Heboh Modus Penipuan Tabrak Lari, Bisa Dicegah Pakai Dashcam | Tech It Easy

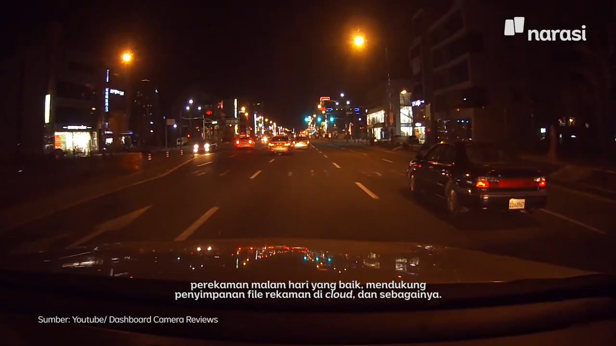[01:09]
perekaman malam hari yang baik, mendukung penyimpanan file rekaman di cloud, dan sebagainya.